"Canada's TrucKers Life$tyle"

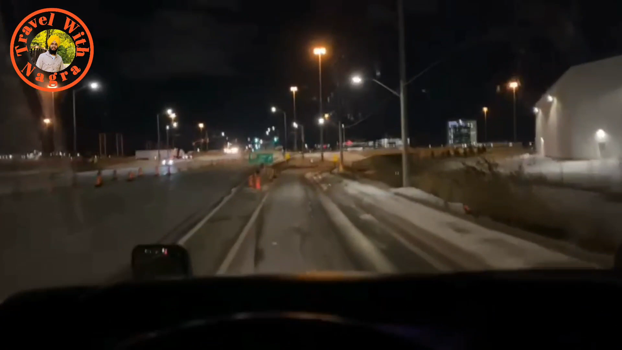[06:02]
ਅਸੀਂ ਟ੍ਰੇਲਰ ਲੈ ਕੇ ਚੱਲ ਪਏ ਹਾਂ, ਹੁਣ ਅਸੀਂ ਹਾਈਵੇ 'ਤੇ ਚੜ੍ਹਾਂਗੇ ਜੀ, ਜਿਹੜਾ ਹੈਗਾ 401 ਵੈਸਟ ਲੰਡਨ ਜੀ। ਜਿਹੜਾ ਇਹ ਹਾਈਵੇ ਆ 401 ਈਸਟ ਜਾਂ ਵੈਸਟ ਬਾਊਂਡ, ਇੱਥੇ ਡੇ ਟਾਈਮ ਵੇਲੇ ਕਾਫੀ ਜ਼ਿਆਦਾ ਟ੍ਰੈਫਿਕ ਹੁੰਦੀ ਆ,
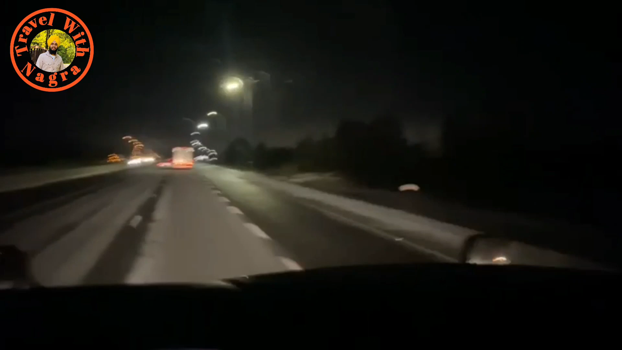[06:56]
ਅਤੇ ਇਸ ਟਾਈਮ ਕਲੋਜ਼ ਆ, ਲਾਈਟਸ ਔਫ ਸੀ।